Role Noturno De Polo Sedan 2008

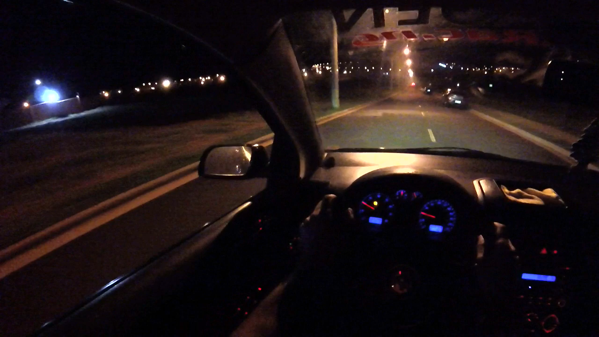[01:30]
E tamo aí no rolezão noturno, daquele jeito. Espero que fique top a qualidade do vídeo aí. E aqui a gente tá numa vila de rico, rapaziada. Acabei de sair do trampo. Falei, ah, vou esfriar a cabeça, vou ali no Alphaville. Aqui é o Alphaville onde o pessoal de Bauru se reúne e tudo. Demorou? Então é muito top, cara. Aqui é muito top. Eu sempre venho aqui relaxar a cabeça. É um ótimo lugar pra estar relaxando aí, ver o pôr do sol e tal. Muito top. E ali acontece vários encontros ali de carro.
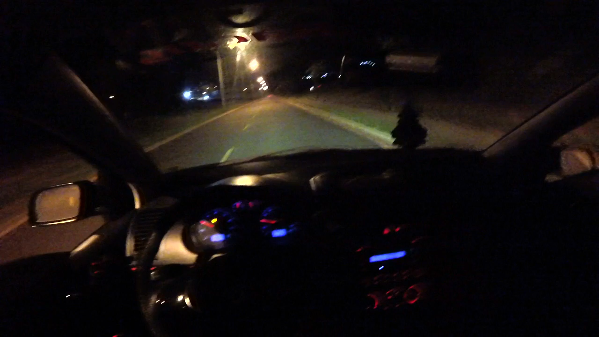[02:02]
Tem vezes que tem carro esportivo acelerando, tem Porsche, tem tudo aqui. Que é os filhinhos de papai que moram aqui nos bagulho aqui, tá ligado? Que vem aqui acelerar. E hoje a gente tá aqui pra ver alguma novidade, se tem alguma BM, algum baguizão acelerando, porque sempre tem racha.
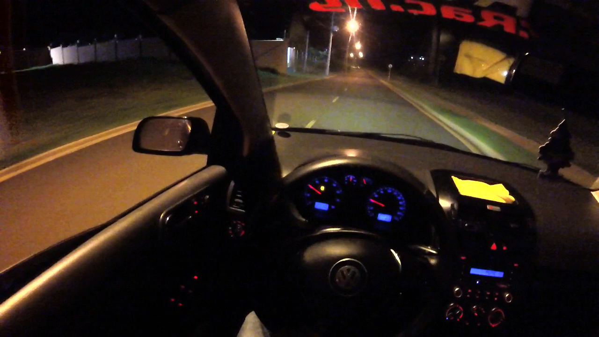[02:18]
Os caras vêm aqui pra acelerar, cara. Tem uns caras que é muito louco, vem aqui pra acelerar mesmo, bagaçar.
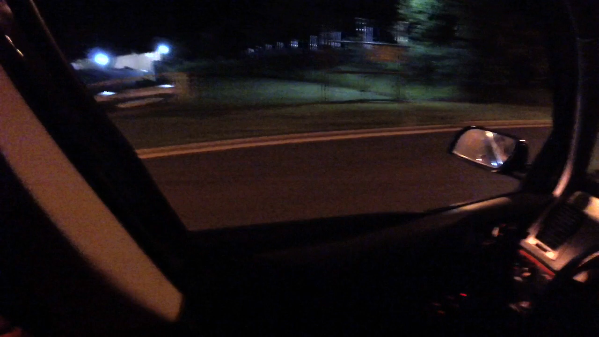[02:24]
E hoje a gente tá gravando aquele rolezão. E o escapamento esportivo do Polo tá chamando demais a atenção. Ó,
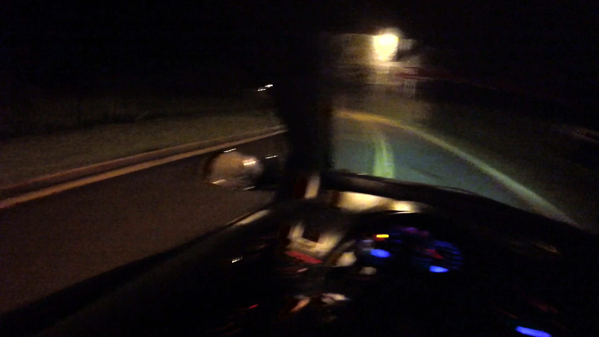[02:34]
chama demais a atenção, rouba a brisa mesmo. E ali em cima ali a gente vai roubar a brisa. Tá cheio de gente, cara.
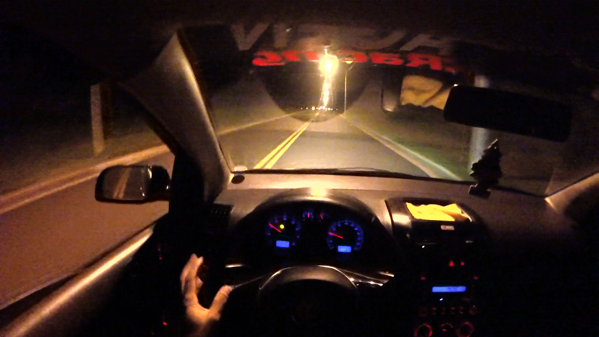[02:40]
Eu vou passar com o Polão lá estralando. Vocês vão ver como que chama, mano. Chama muita atenção. Querendo ou não, o escapamento tá fazendo um barulhão até. E eu tô curtindo bastante o meu escapamento aí. Pretendo colocar o maior, trocar a ponteira ali, colocar uma ponteira de 4 polegadas, grandona, maior do que isso daí. Essa daí que eu tô usando parece que é 3 ou 2,5, alguma coisa assim a saída. E eu quero aumentar essa ponteira aí pro barulho ficar mais grosso o barulho, tá ligado? Aquele barulhão mais alto.
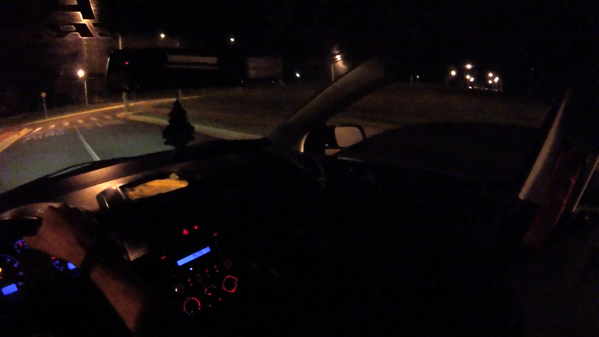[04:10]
E aqui é onde o pessoal se reúne, ó, vocês podem ver que tá cheio de gente ali, mano.
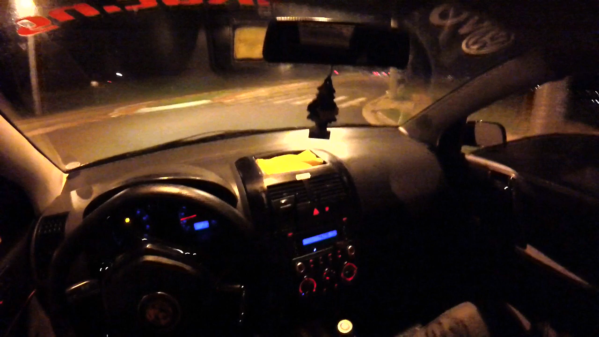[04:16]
Ó o Golfão, o GTI ali na frente. Você é louco. Ó o Subaru. Nossa, esse é brabo, hein. Ó os tiozão.
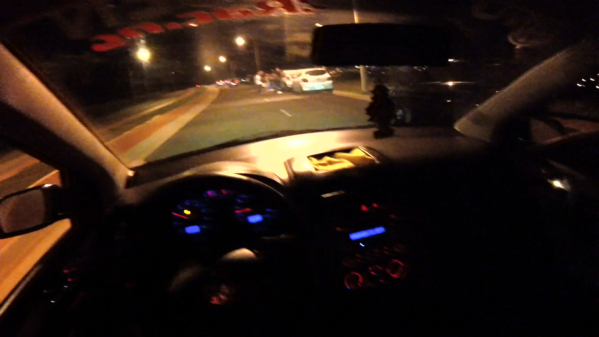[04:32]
Tchê, a molecadinha tá em peso ali, fiote. E chama atenção pra caramba, mano.
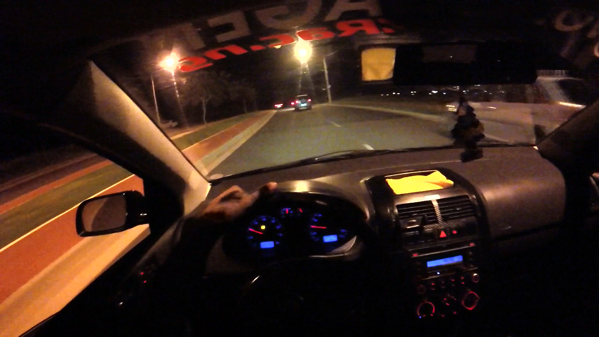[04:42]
Ó, cê é louco, os moleques ficam tudo olhando. É da hora, mano. O pessoal fica tudo olhando. E o farolzão verde no chão. Ó o farolzão verde. Clareando tudo, ó. Se liga.
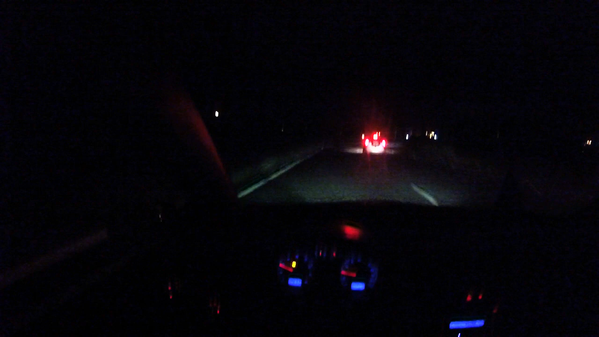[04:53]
Clareando tudo e chamando. o Golf GTI ali na frente, ali chamando. O bagulho é brabo, hein? Golf GTI é um. Nossa, o bagulho que é top demais, curto pra caramba.
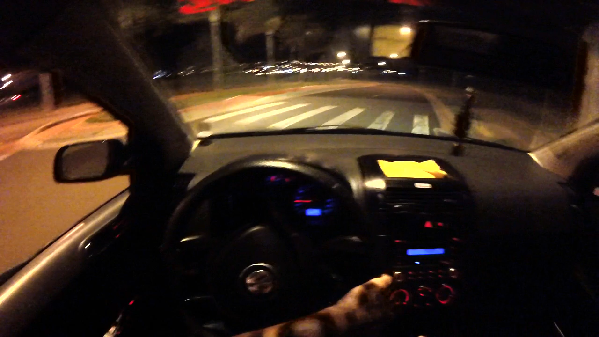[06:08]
A gente vai embora mesmo. O bolão já bate a reserva, cara, ó. Já tá quase chamando já na reserva. Tá quase. Tô aqui chama mesmo, não tem jeito. Rolezão noturno pra quem curte bastante aí esse tipo de rolê.
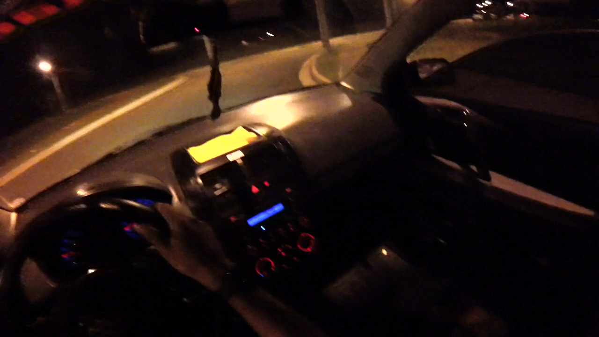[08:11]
Passar ali de novo ali, velho. Os caras com Subaru ali, velho. Nossa, eu sou fã. O bagulho é brabo, hein. Ó, o Polo chama atenção demais, cara. Ó, o Subaru. Brabo. Chama no grau.